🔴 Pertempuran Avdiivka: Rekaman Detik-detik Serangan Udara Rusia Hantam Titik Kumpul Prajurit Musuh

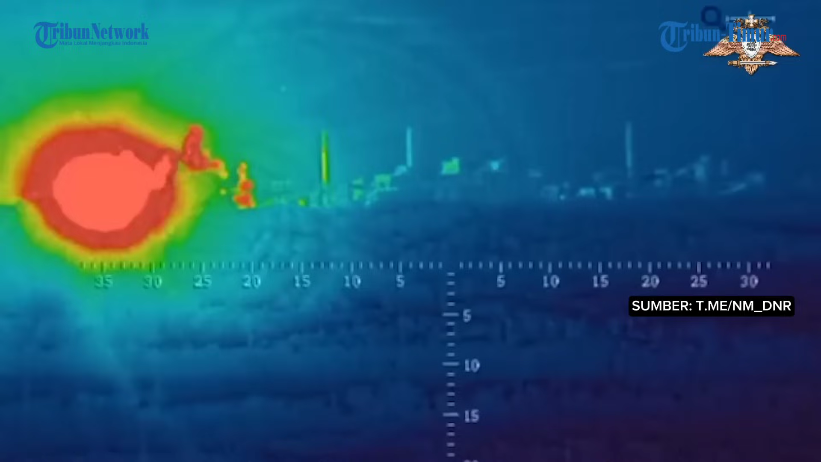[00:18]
Serangan yang akurat oleh penerbangan Rusia terhadap posisi Angkatan Bersenjata Ukraina
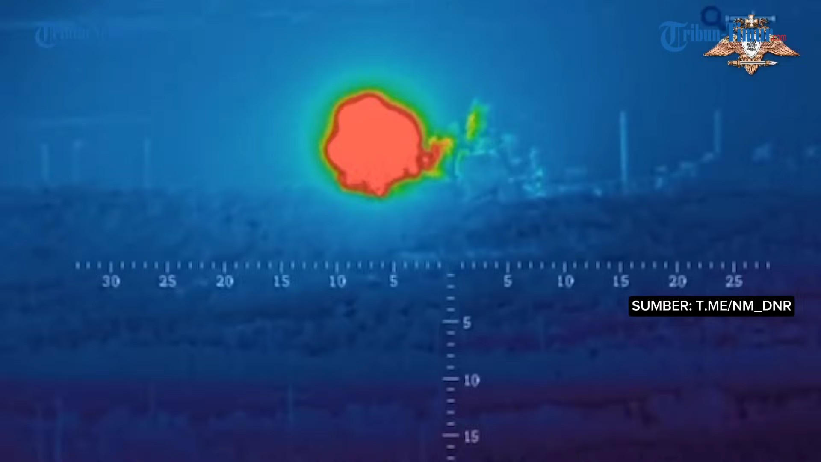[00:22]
di arah Avdivka mencegah Angkatan Bersenjata Ukraina memusatkan kekuatan.